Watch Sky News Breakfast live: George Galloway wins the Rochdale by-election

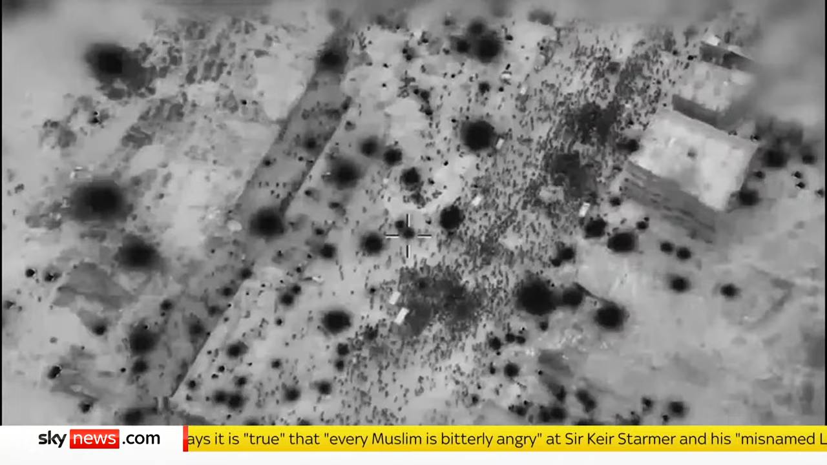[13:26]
Trying to get food, crowding the trucks bringing it, finding death instead.
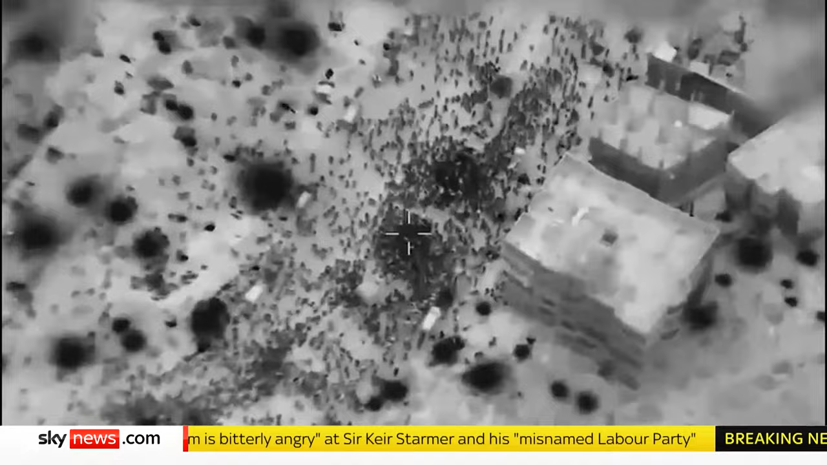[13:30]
Dozens of people were killed here near Gaza City,
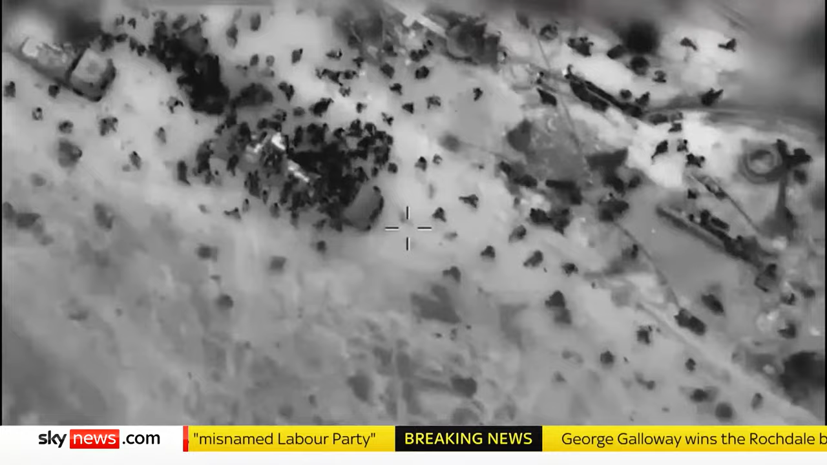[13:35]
a shocking loss of life, its cause disputed by both sides.
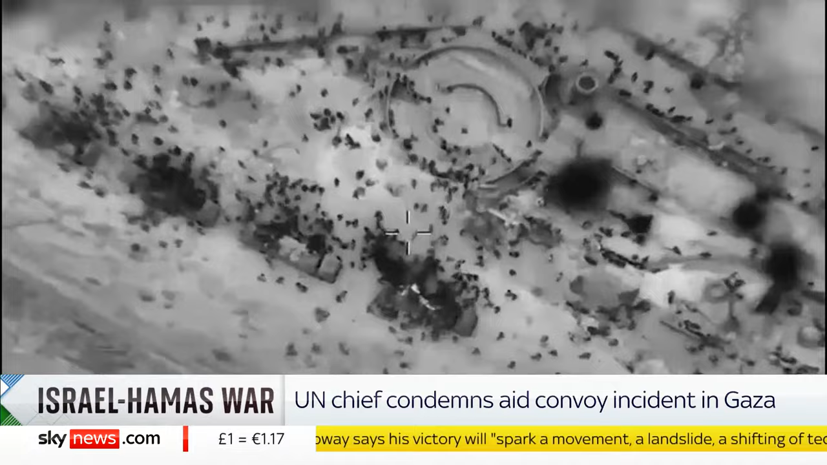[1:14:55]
The drivers of the trucks accidentally ran some people over. But the IDF has admitted that some of its soldiers did open fire, because they say that the soldiers felt that they were under threat, that their security was at risk. And the other complicating factor in all this is that it was dark. It was before dawn.
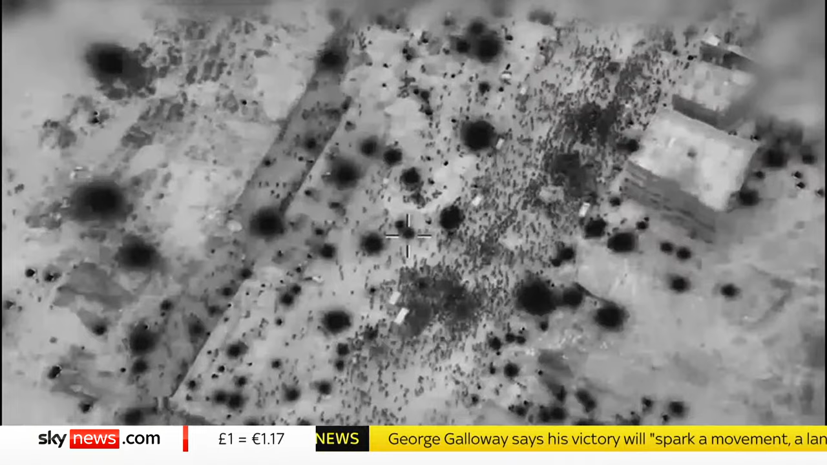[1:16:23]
you can feel the desperation of Palestinians.
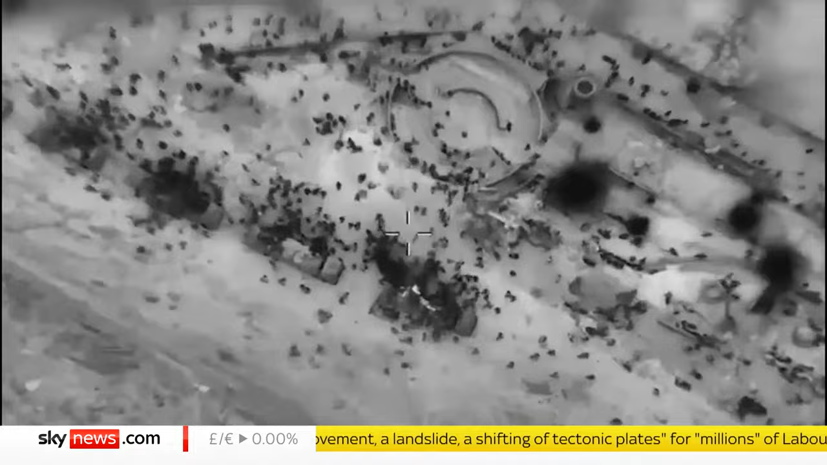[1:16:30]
Dozens of people were killed here near Gaza City, a shocking loss of life, its cause disputed by both sides.
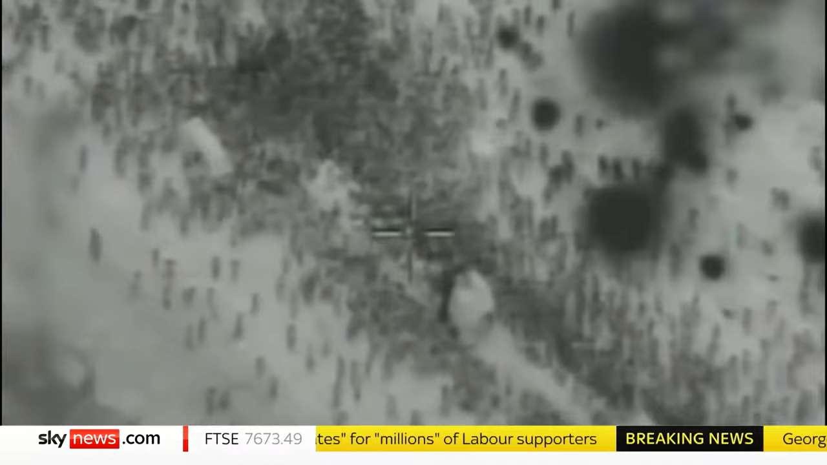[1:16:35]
There's yet another reason why, here on the ground, people are so desperate to leave.